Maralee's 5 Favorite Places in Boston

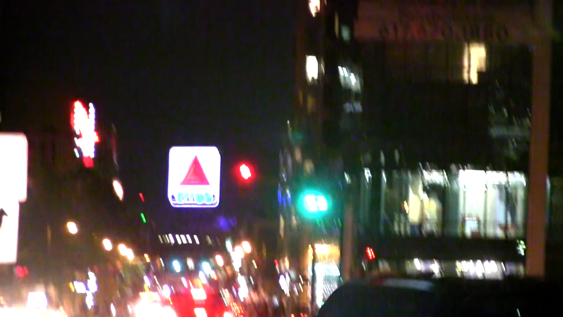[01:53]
This includes everything that masks in the orange light of our Citgo sign.